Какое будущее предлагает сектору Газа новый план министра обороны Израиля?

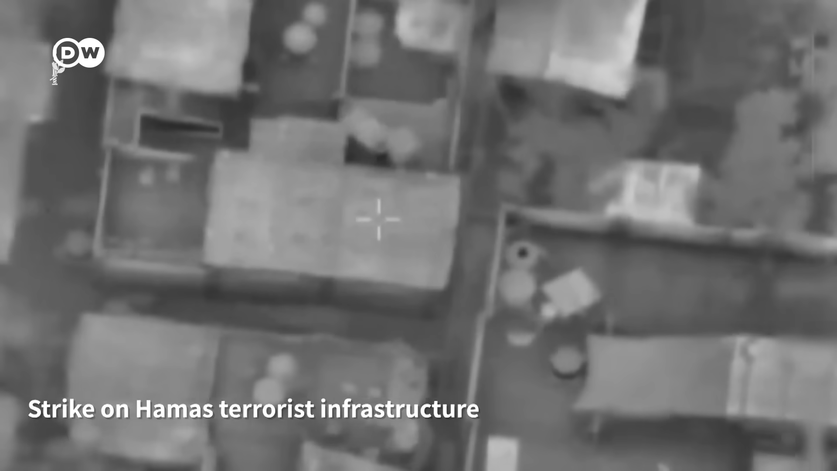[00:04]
армия Израиля провела серию атак по инфраструктуре террористической организации «Хамас» в центральной части сектора Газа.
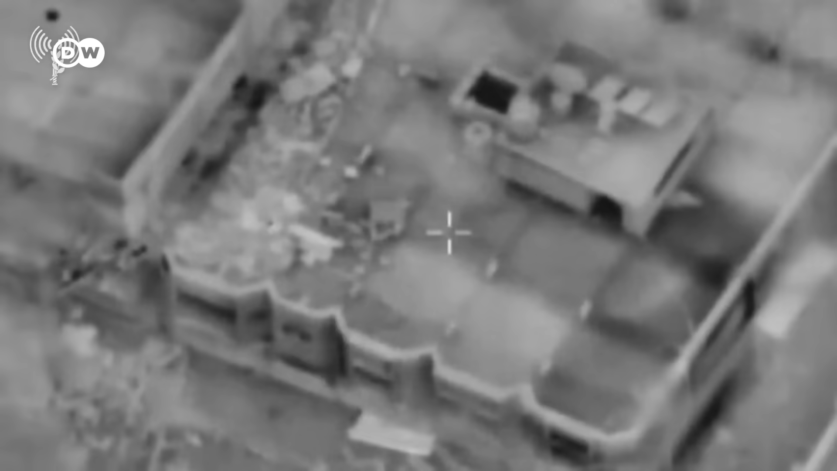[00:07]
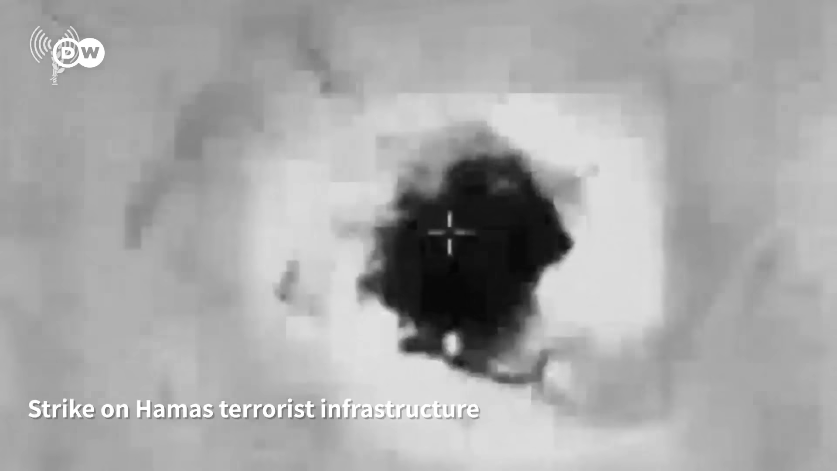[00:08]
По данным Цахал, удалось уничтожить вооруженную группировку в лагере беженцев Бурейдж.